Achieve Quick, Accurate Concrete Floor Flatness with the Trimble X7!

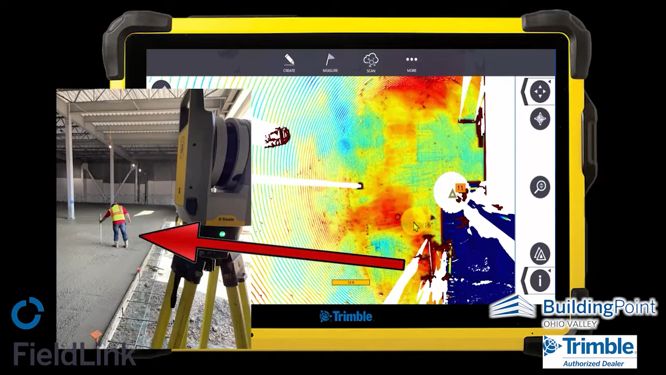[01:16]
So we were able to relay this to the second crew who was coming in and they were able to then bump cut that area to make sure it was flat. Thanks.